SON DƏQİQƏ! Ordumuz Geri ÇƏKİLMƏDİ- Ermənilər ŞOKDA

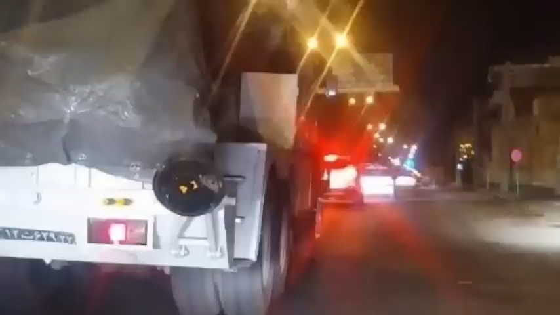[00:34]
Axaraz xəbərveric bu haqda SEPA-ın güc qüvvələrinə məxsus teleqram kanalı məlumat yayıb. Hərbi texnikanın Azərbaycanın yaxın sərəd bölgələrinə yerləşdiriləcəyi cüman edilir.